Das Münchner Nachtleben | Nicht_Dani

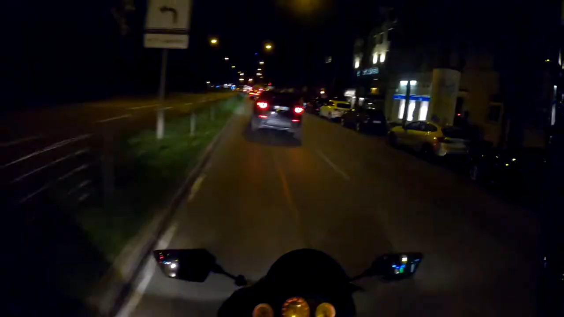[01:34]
Wo kann man denn hin? Wir können die Leopold kurz abchecken, das Filmcasino, ob da Leute sind. Wir sind gerade am Apollon vorbei. Wenn es das Apollon ist, ich weiß es echt nicht, wie die Bars hier heißen. Da war auf jeden Fall full. Kult könnte man eigentlich auch fahren. Schauen wir mal, wie es mit der Zeit hinkommt. Will der ein Race haben?
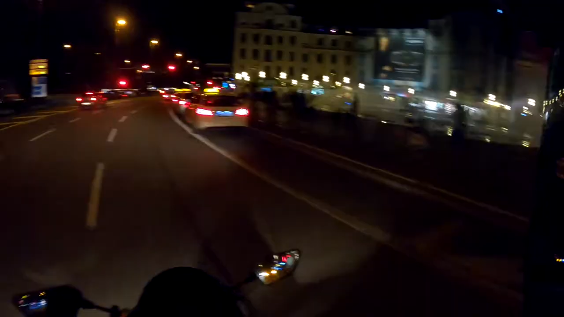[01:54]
Stachos ist einfach immer noch full.
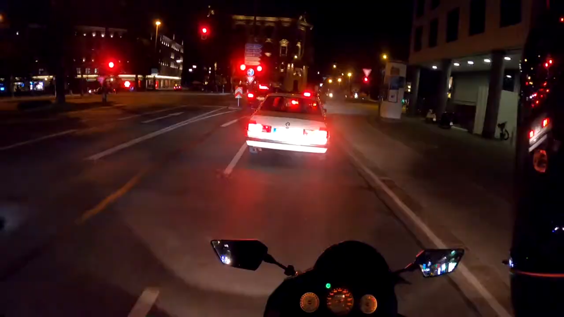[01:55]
Der GTI da vorne wird bestimmt ganz ordnungsgemäß jetzt gleich losfahren und nicht Kickdown geben.
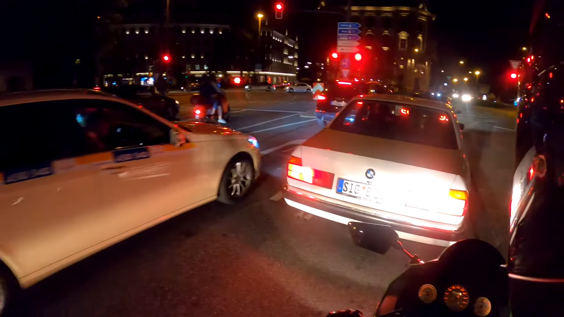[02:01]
Weil sowas macht man nämlich nicht. Was habe ich gesagt? Ja, Bruder.
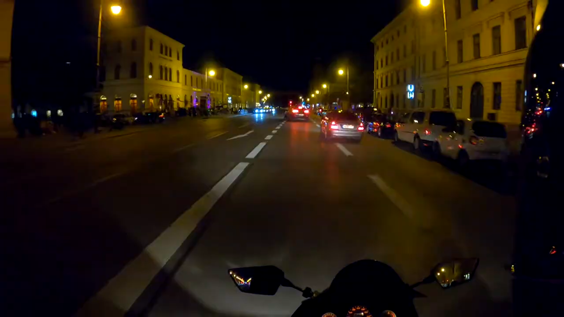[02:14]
Alles klar, Filmcasino ist einfach fuller als full.
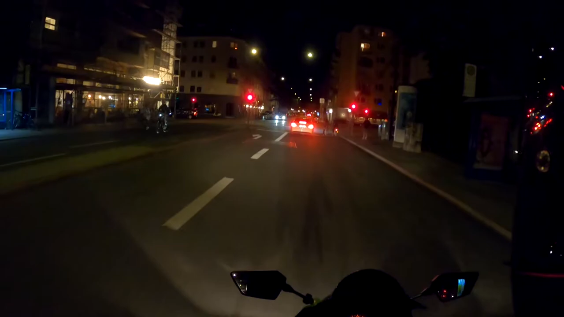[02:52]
Sind das da vorne alles Menschen? Mir wurde mal gesagt, ich soll abends hier hinkommen. Aber das habe ich jetzt nicht erwartet da vorne. Da ist ja full. Ach du Scheiße, das sind echt so viele Menschen. Warum? What the holy? Ich wusste gar nicht, dass hier so viele Menschen sind und so viele Bars sind.
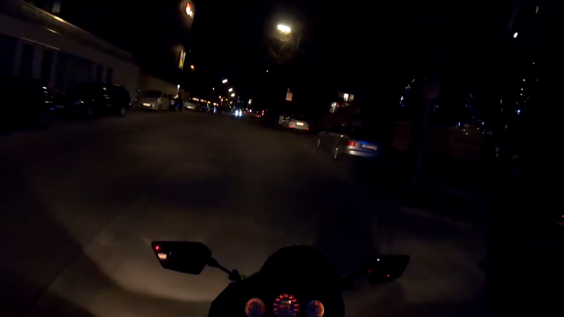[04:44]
Da ist übrigens das tolle Riesenrad. Wow, ich glaube, deswegen gab es Ultra-Kontroversen. Aber das ist die Kultfabrik. Und so, wie es aussieht, haben alle Clubs zu, weil normalerweise leuchten hier Laser gefühlt fünf Stunden lang durch die Gegend. Aber heute leider nicht. Ja, hier ist gar nichts, Mann.